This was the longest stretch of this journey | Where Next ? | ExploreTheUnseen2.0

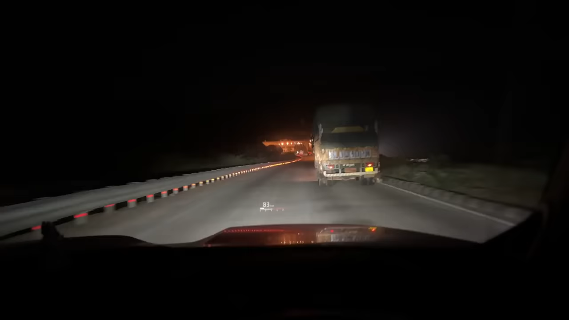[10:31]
रात की ड्राइविंग का ना अलग मजा है यार। दिन में कितना सारा लोकल ट्रैफिक था, रात में विजिबिलिटी डेफिनेटली थोड़ी कम हो जाती है, बट भाई एकदम खतरनाक।
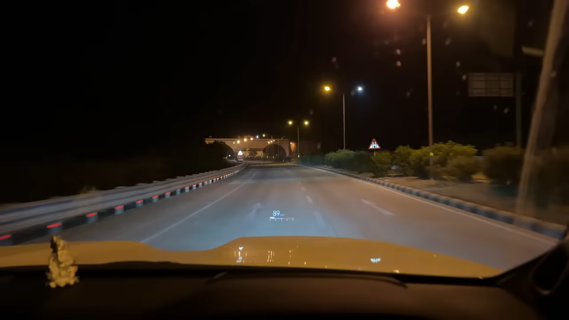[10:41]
अगर रोड सही रहे ना और जानवर वगैरह और कोई ऐसे साइकिल वाइकिल वाला बंदा नहीं रहे भाई, एक नंबर रोड, भाई एक नंबर रोड। और चलाने में मज़ा भी आता है।
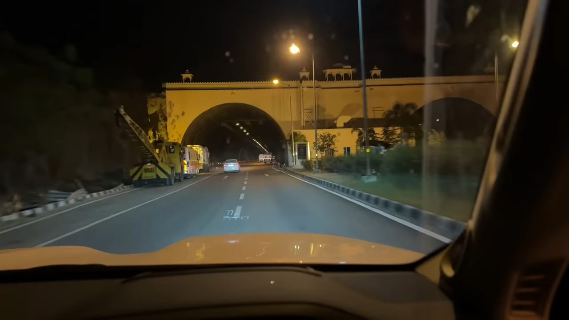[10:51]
बाकी ये कोई ऐसा फ्लाई नहीं तो टनल आया है ना,
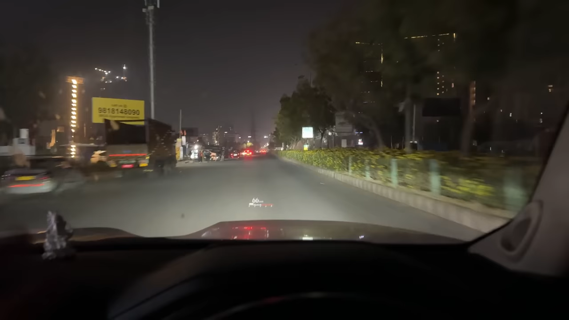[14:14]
मतलब कल से गाड़ियाँ, हाँ ये इतना भीड़ क्यों है भाई ठेके के बाहर। अच्छा आज तो वीकेंड भी है ना, भयंकर भीड़ है भाई, भयंकर भीड़।